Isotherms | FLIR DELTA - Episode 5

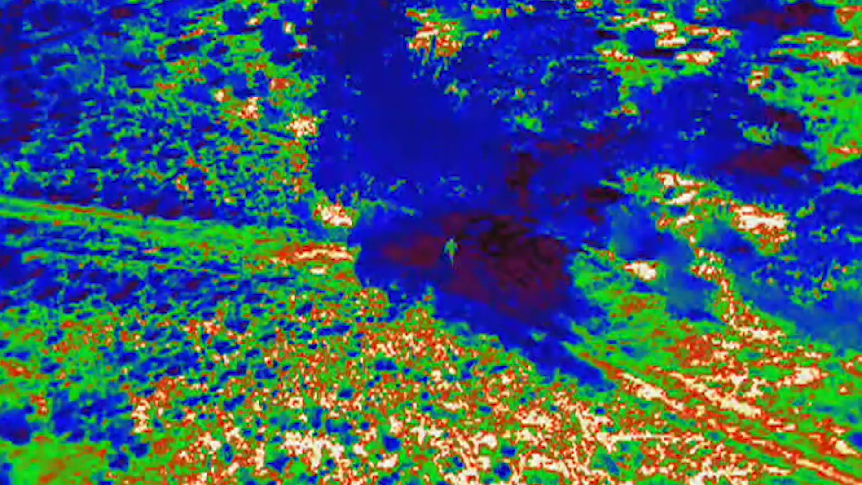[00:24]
Depending on the camera you're using, you may have isotherms with preset ranges, like Instalert, or you may be able to use the camera's interface or app to designate a temperature range you want to highlight.